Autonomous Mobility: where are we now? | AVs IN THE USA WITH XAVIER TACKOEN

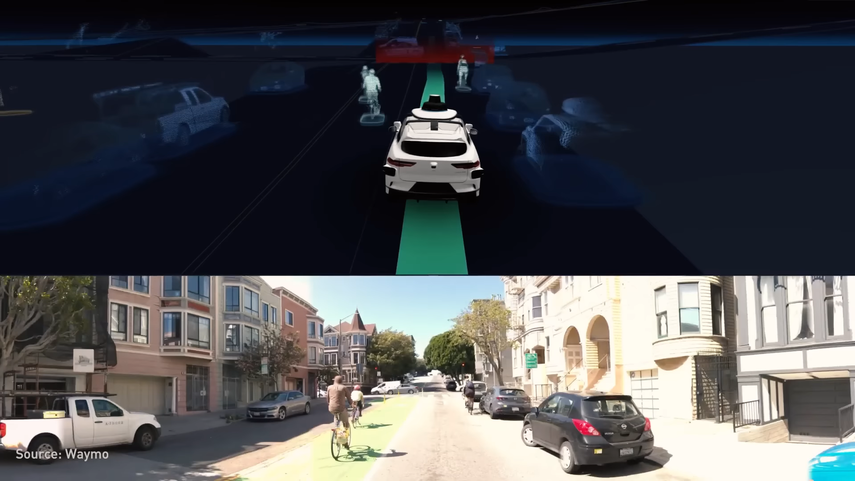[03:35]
Lighter sensors are located all around the vehicle in order to send millions of laser pulses in all directions.